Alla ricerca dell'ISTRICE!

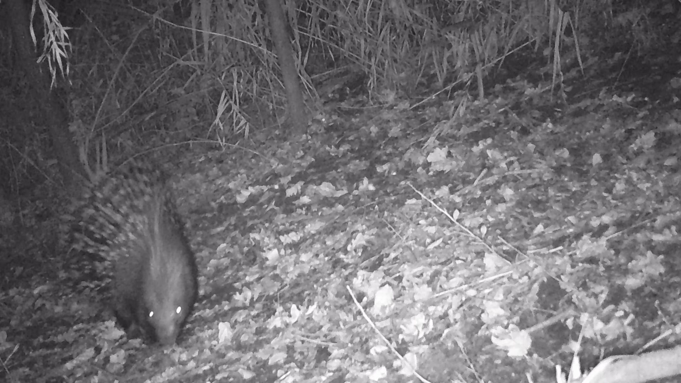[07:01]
Eccola qui, guardate che bella con tutti gli aculei belli in vista, anche un bel esemplare sembra abbastanza grande.
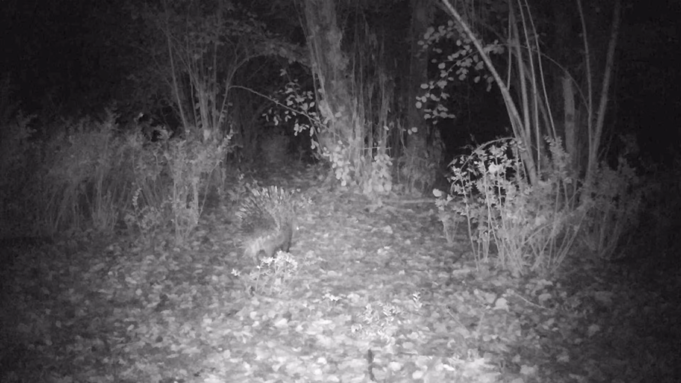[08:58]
E qui si vede proprio bene. Si vedono bene gli aculei perché è presa un po' da dietro.